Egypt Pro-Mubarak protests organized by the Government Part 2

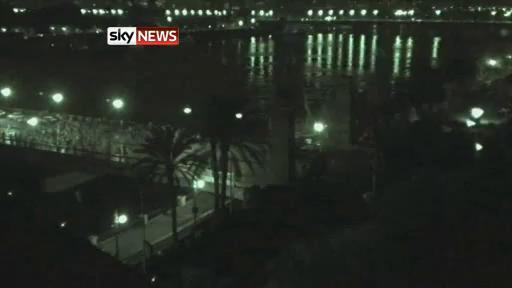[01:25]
The electricity was cut on part of the Nile Bridge, but a night vision lens caught a pro-Mubarak crowd being forced to retreat across it.